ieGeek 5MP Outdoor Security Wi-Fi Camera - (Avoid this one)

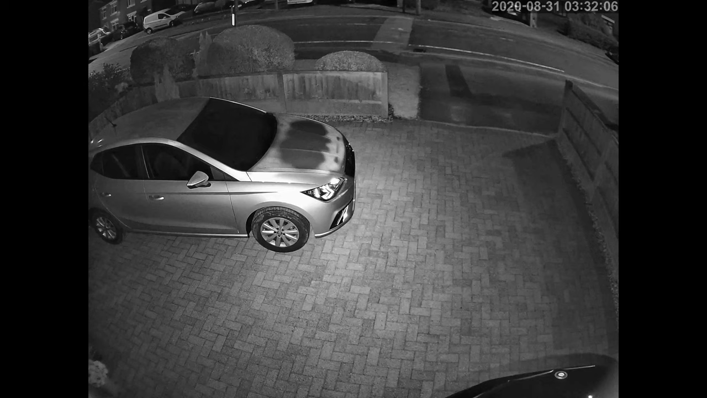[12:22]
okay so it's been a couple of weeks since i first put up the camera or shall i say the first camera um after a couple of days i started noticing that the footage that was being recorded was very jerky